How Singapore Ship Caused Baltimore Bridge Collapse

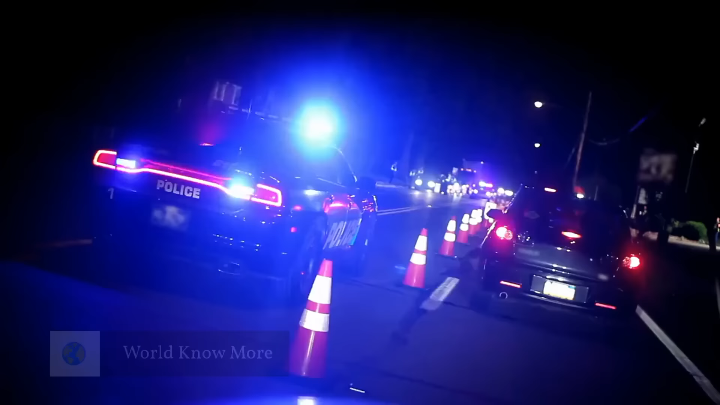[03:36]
With practiced efficiency, they initiated a traffic lockdown,
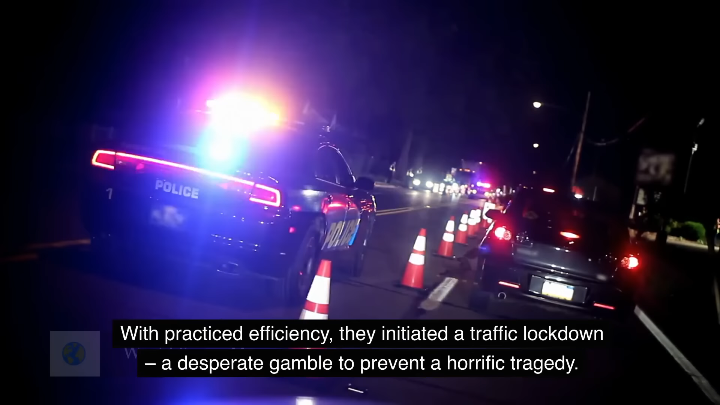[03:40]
a desperate gamble to prevent a horrific tragedy.